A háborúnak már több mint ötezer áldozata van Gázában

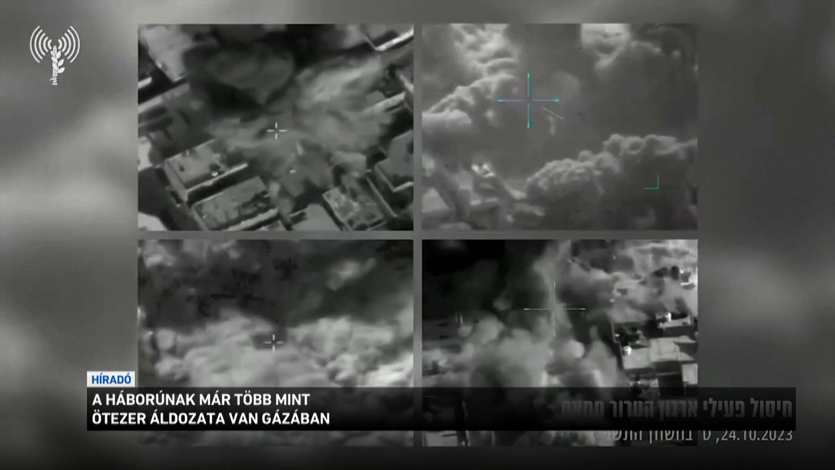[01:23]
A zsidóállam védelmi erejek kedden újabb felvételeket tett közzi az övezet elleni támadásokról. Közlésük szerint a térségben tovább növelték a nyomást, és az elmúlt 24 órában 400-nál is több katonai célpontra mértek csapást.